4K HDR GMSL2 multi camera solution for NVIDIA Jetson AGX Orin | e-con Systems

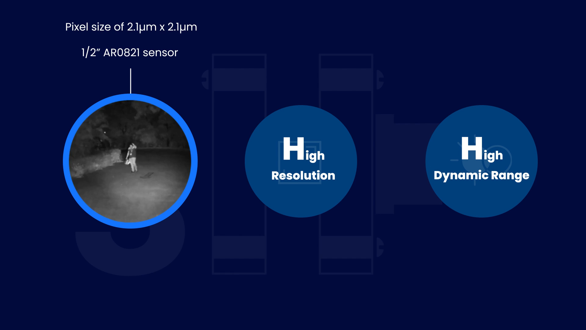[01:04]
This in combination with its high resolution of 4K helps to capture images with great details even in extreme low lighting conditions.